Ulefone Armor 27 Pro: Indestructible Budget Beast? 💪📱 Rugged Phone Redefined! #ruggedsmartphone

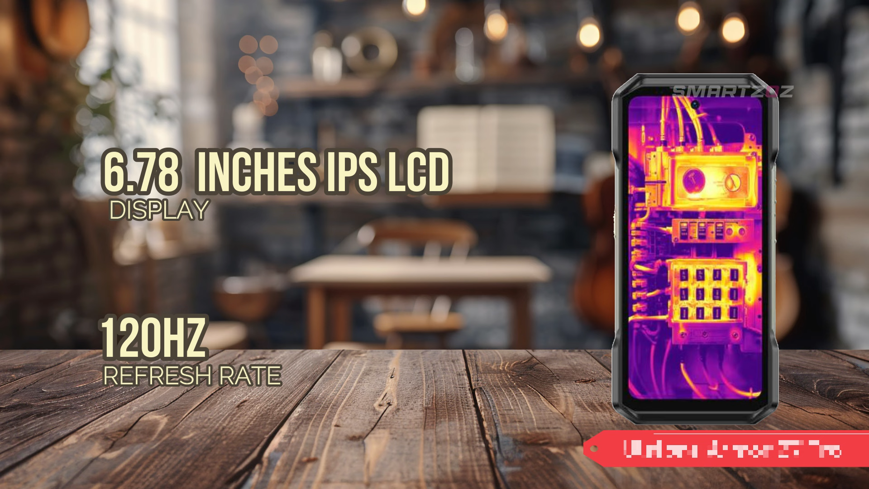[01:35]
The resolution of 1080 x 2460 pixels, combined with a pixel density of approximately 396 ppi, delivers sharp and clear imagery. The screen is protected by Corning Gorilla Glass Victus, which provides excellent resistance to scratches and impacts,
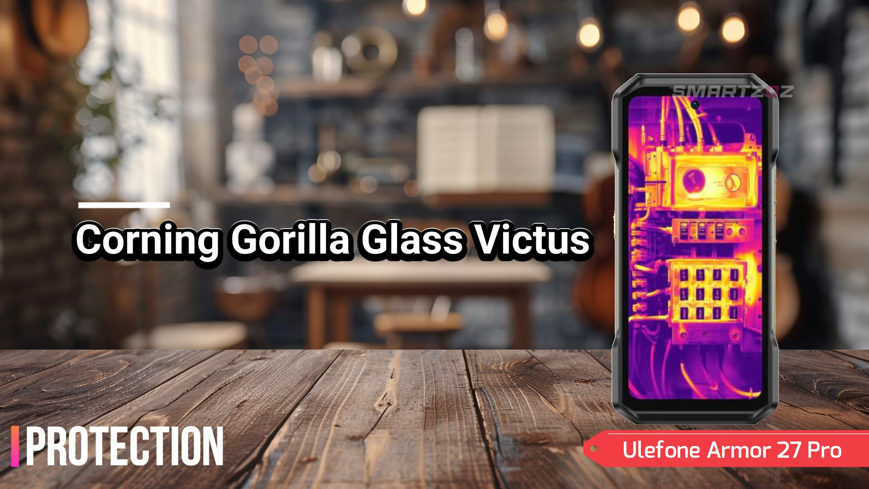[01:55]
ensuring the display remains pristine even in tough conditions.